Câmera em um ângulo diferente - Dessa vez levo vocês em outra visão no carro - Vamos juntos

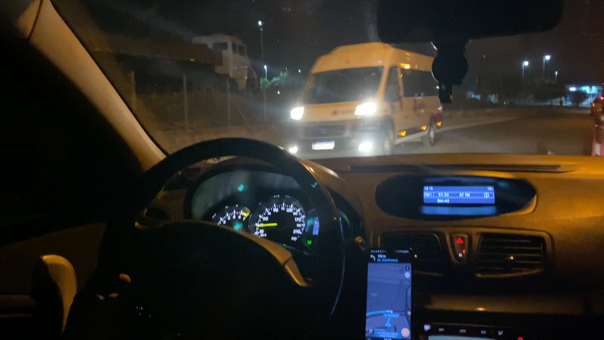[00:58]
esse caminhão parou, esse caminhão parou bem no lugar ruim aqui, hein? É... eu estou em Jundiaí Vou ali no Shop, Max Shop
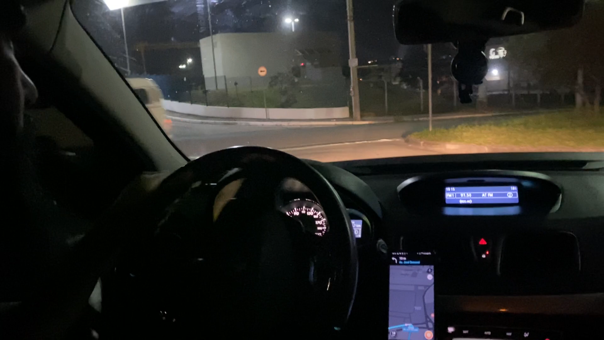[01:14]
Jundiaí Vamos no Max Shop Jundiaí
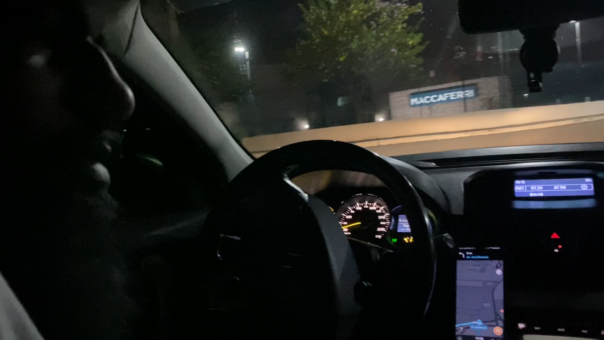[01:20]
Tomara que o celular não caia aí Tô andando bem devagarzinho Opa, deve ter girado um pouquinho aí Girou um pouquinho Aí Não vai dar certo, viu? Tem que bolar um jeito aí
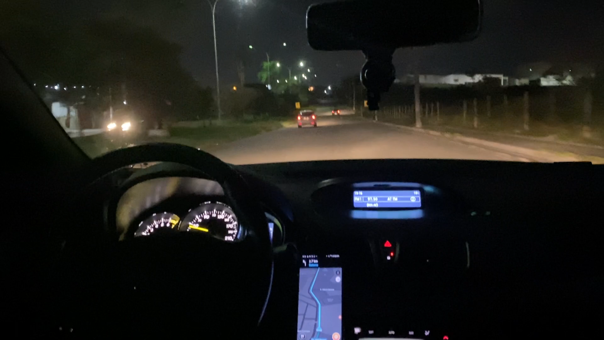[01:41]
Pra... Não vai dar certo não, viu? Vamos ver Vamos ver Se cair, pessoal Fazer o que? Caiu, né? Vamos que vamos Tô em Jundiaí, no bairro residencial Jundiaí Aqui do lado do distrito industrial de Jundiaí, né? A gente tá indo ali num Max Shop Vamos cortar o cabelo Que amanhã eu tenho evento pra fazer Em...
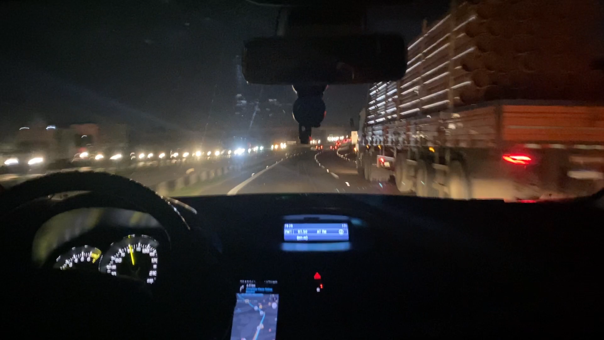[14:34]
Nossa O cara tá indeciso Se vai pra lá Ou vai pra cá, hein? Caminhãozão Fazendo essa arte aí, hein? Pode não
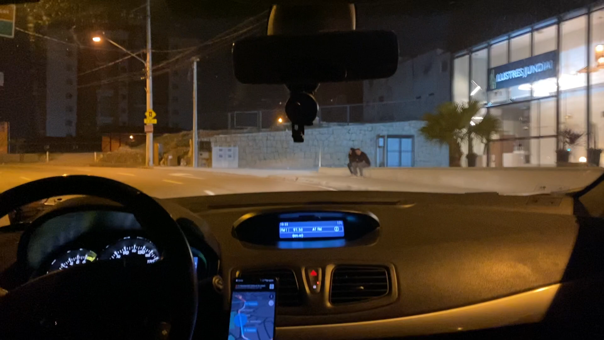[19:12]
Aqui é 40 por hora Aqui ó Pra descer Descer devagarzinho 40 por hora Tem radar ali embaixo É, virou pra mim Tá virando aqui Essa Aí, ó Fica quietinho aí
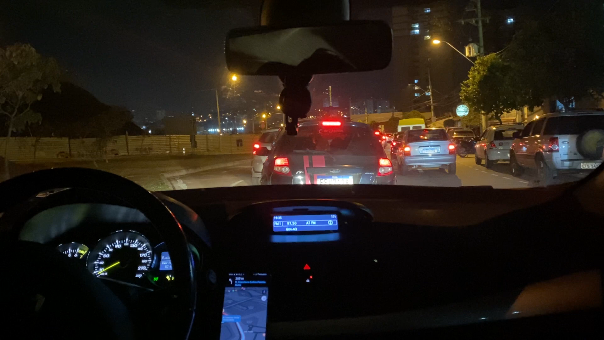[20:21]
Ah não Não é possível Por isso que o GPS Jogou por lá Ah tá Tá entendido Preground ali Para as crianças Brincar Ah, mas acho que não é pro shopping não Que pra eu entrar pro shopping O trânsito tá andando Tá vendo A faixa ali Tá andando
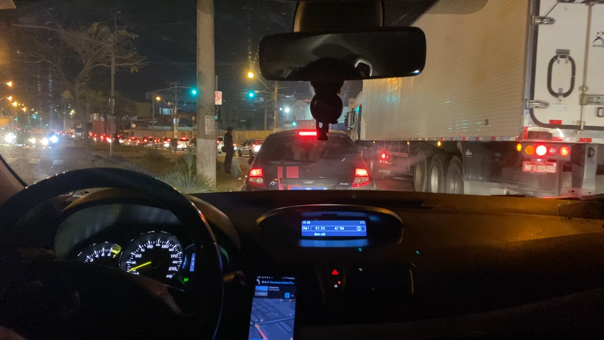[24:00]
É o Celtinha ali Segurando Aí Pronto Não deu pra gente passar Caso do Celtinha Ele parou aqui E Segurou Tem uns que não tem Noção, né Ah,
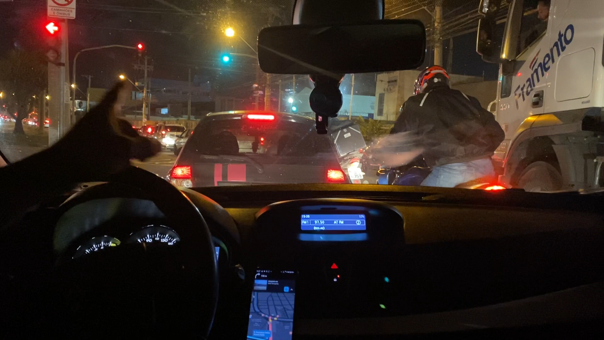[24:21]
tá vendo ali Pessoal Semáforo aberto Pra quem está Nas duas faixas De cá E semáforo fechado Pra nós Que vamos fazer A conversão à esquerda Depois ali Fecha Pra gente Fecha Fica fechado Pros dois juntos Depois abre pra gente Primeiro Só que fecha Pra gente primeiro E tava aberto Aqui pra nós E o Celtinha Que tava aqui Parou Segurou a gente Não pode Tem que prestar atenção No trânsito Pô, você tá aqui Na faixa Que tá o semáforo Aberto Vai embora Mesmo que você tá errado Entra Vai embora Não atrapalha Os outros que estão atrás